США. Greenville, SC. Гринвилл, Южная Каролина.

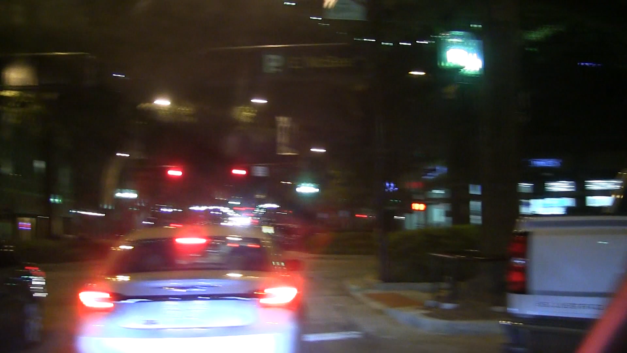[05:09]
Вот мы приехали и увидели, что у них тут Рождество, можно сказать. Даже летом, да? Да, летом. Вот мы подумали, а почему Рождество с огоньками должно быть раз в год? Вот. Они все деревья украсили, прямо на улице висят огоньки.
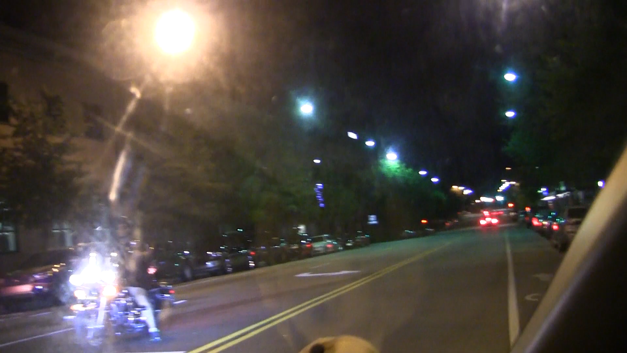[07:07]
Это вообще чудо. Мотоциклисты. Ой, здесь навалом.
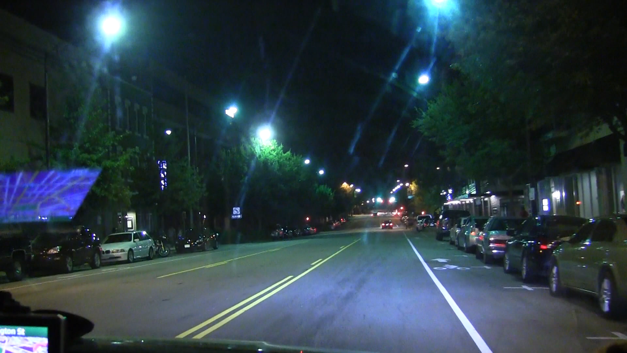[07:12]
Пожилые пары. Этих мотоциклах. Сегодня даже видели такой огромный мотоцикл, подсвечен такой неоновой синей подсветкой. И звучит музыка, как дискотека. И такой мужчина пожилой едет, довольный в темноте, сверкает весь. Бум-бум, музыка играет. В общем, человек счастлив.